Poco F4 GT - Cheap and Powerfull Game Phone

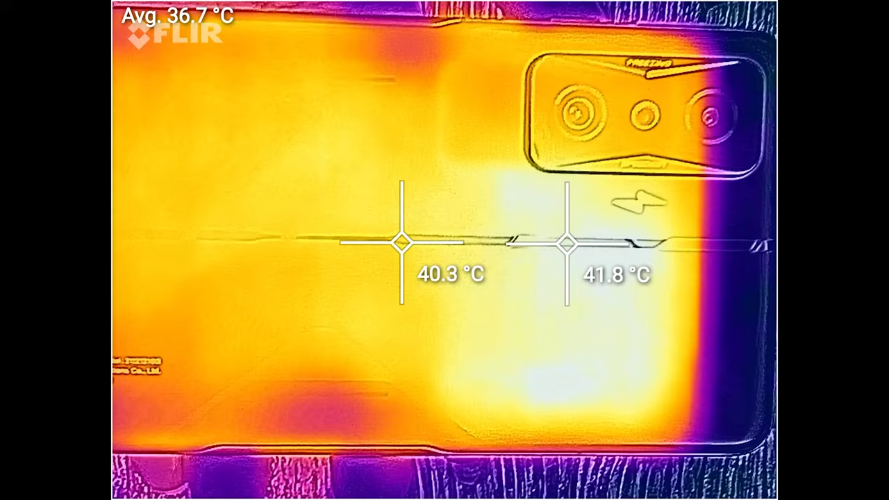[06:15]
After around 15 to 20 minutes, I used one thermal camera and as you can see,
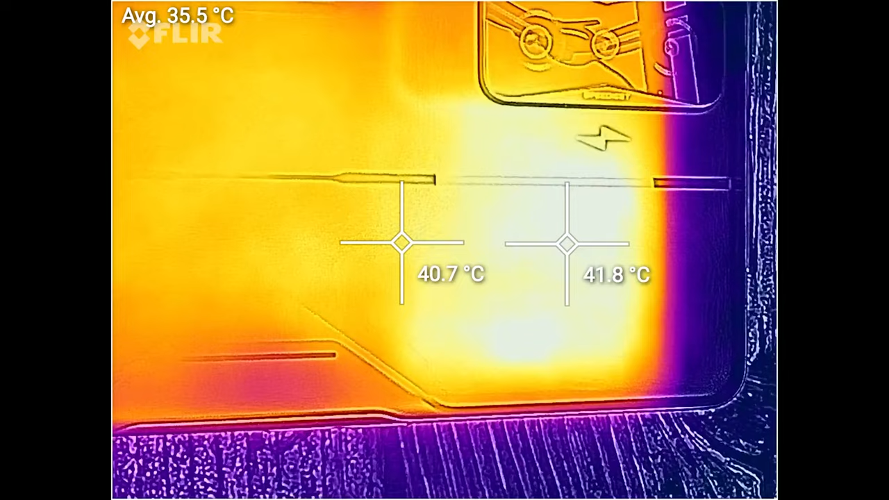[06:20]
the temperature reached around 42 degrees.